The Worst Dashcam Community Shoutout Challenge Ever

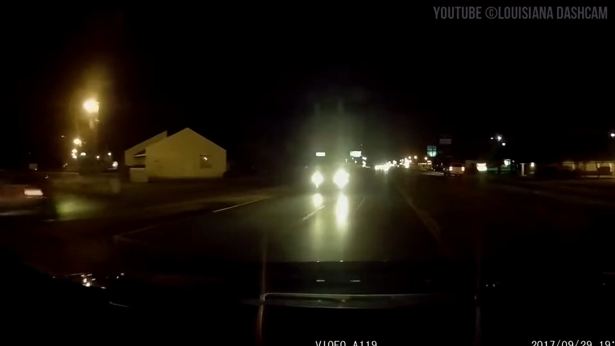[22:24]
You're going off the fucking road, you dumb cunt. What the fuck? You literally went off-roading. I'm going to roof clip right there. What the fuck? There was a road right fucking there too. What the fuck? But